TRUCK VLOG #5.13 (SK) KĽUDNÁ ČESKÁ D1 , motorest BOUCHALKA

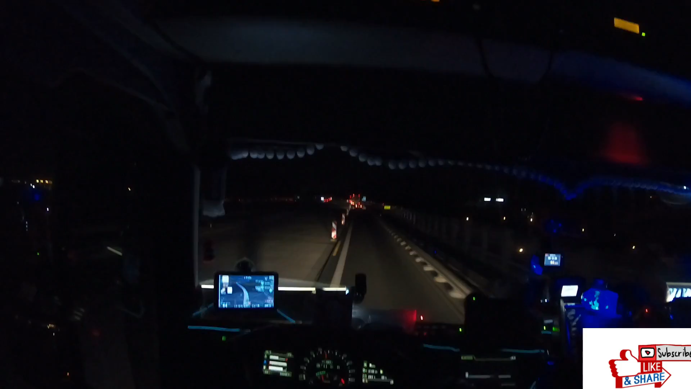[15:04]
Teraz môžete vidieť čistý príklad toho, že proste je tu 80-kové zúženie a vlečieme sa medzi 55, 65, 70 max, o 2:13 ráno sú 3 auta predo mnou. Hej? A že keď to takto pôjde po Brno, tak neviem, či vôbec dojdem dneska tam.
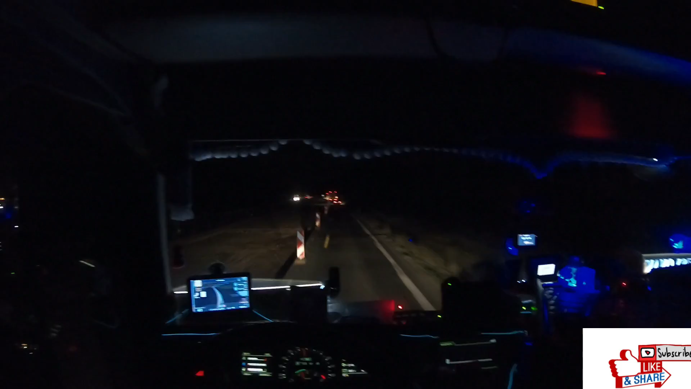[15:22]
Lebo ako som maximálne vytočený. A není tu ani úzko, ani proste nič, proste pohoda. A bohužiaľ to nejde. No. Doteraz sme ešte 55. A nikto tam není, je to 3 auta predo mnou. Za kamión a jeden osoba, chudák osoba, keby bol vedel, možno by šiel doľava. Tam ty si to idú stovkou v ľavom prúhu.